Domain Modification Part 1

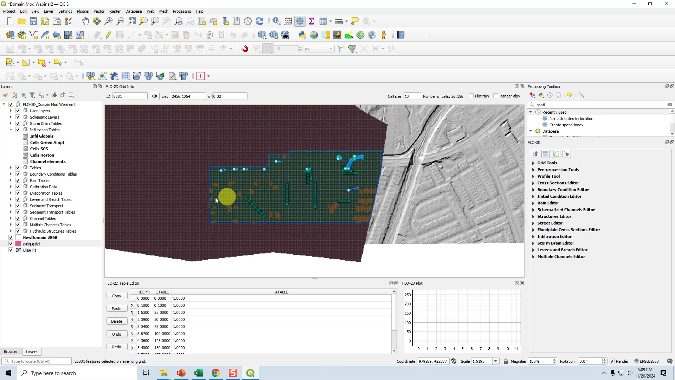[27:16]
And then we can make sure that those, the correct ones are selected. And then invert the selection.
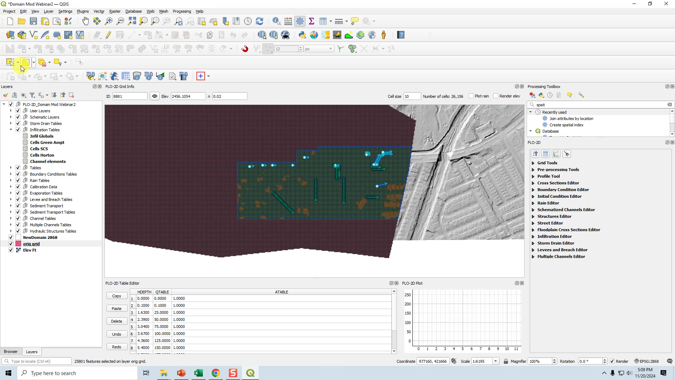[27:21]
And then we go, you can edit and you can delete and that will really speed up the data processing. And that goes, let's see, let's see, that goes save.
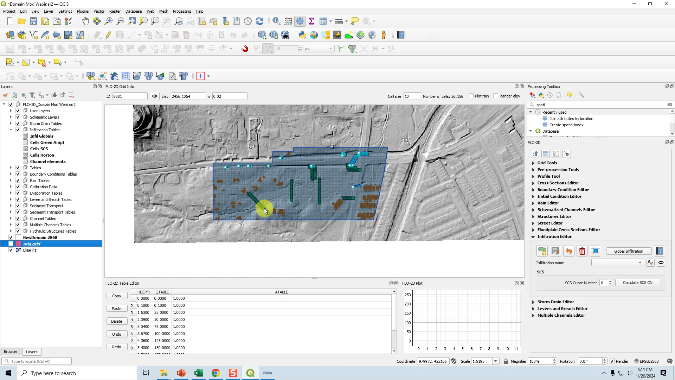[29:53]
So I'm thinking we might want to do like a, a spatial ARF right here. And, because I want to replace this floodplain cross section with four inflow nodes. But then I don't want this rain to collect and run this way. Okay, so I'm going to, so that's going to be maybe putting a rain ARF above this area. Because this rain has already been accounted for with those inflow hydrographs crossing that original floodplain cross section. Then I would also want to put in inflow nodes for this floodplain cross section right here. But again, that's like a lot of rain collecting and filling this.
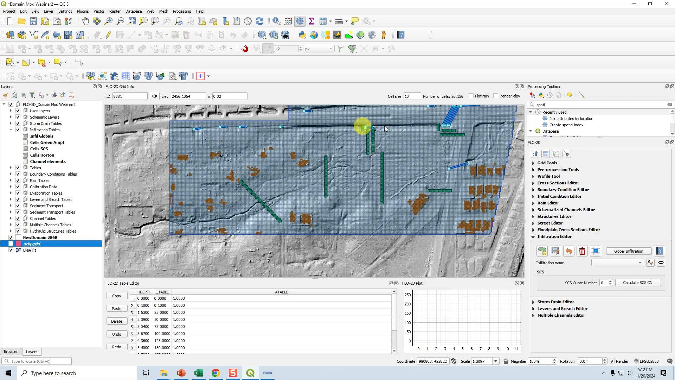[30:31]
So I'm kind of wondering if I can maybe just pull in the inflow from here and let that take care of that. And then the rest of this is just rain collecting from this area and going this way. Let's check the original project data and see what it looks like. So this is the original run. Let's model the velocity vectors.
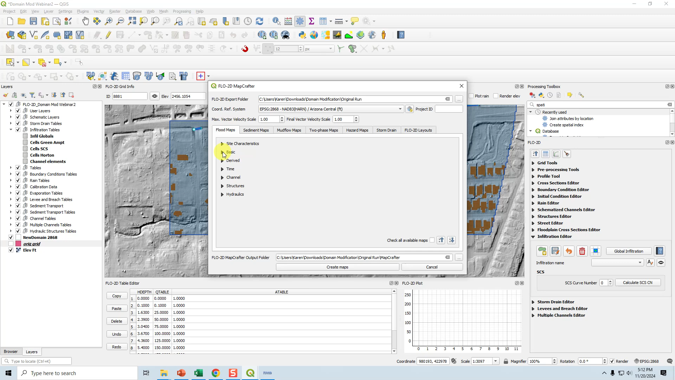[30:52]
That should be good enough. I'm going to pause until that's done. Okay, so this is the original, I would say the original velocity vectors from the original project. But I deleted everything outside of the domain just so that it loads faster and it's less data. And so what we want to do is maybe like go back to the original model and put a floodplain cross section.
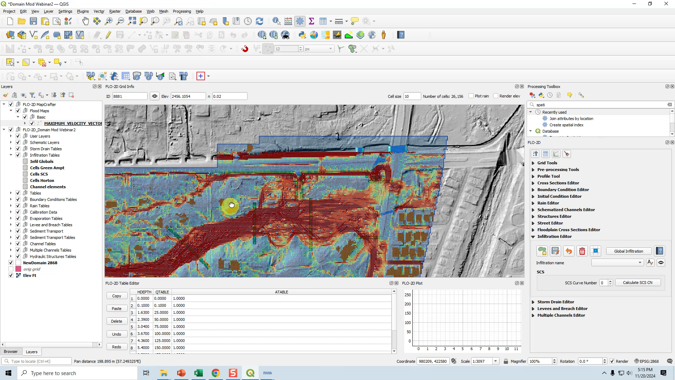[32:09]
represent this water right here. That's my thought. And then we can take, it looks to me like we